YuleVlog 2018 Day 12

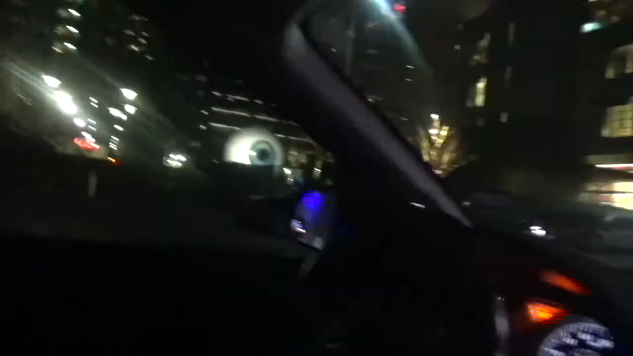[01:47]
See, there it is. There it is. There it is. Oh, my God. Oh, my God. Oh, my God.